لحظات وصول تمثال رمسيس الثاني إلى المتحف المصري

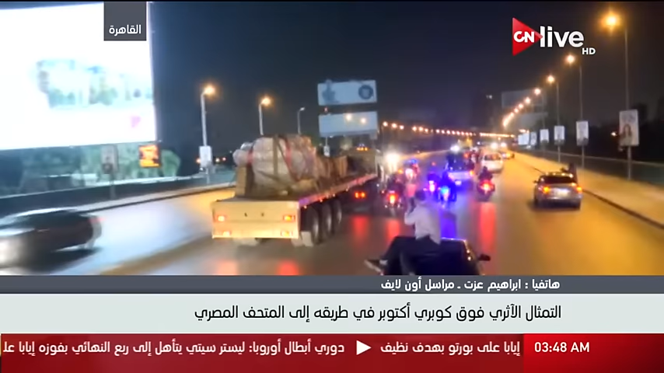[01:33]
التأميني الذي يصاحب الموكب الكشفات الأثرية هناك تأمين من قبل وزارة الداخلية على جانبي الطريق وصولا إلى المتحف المصري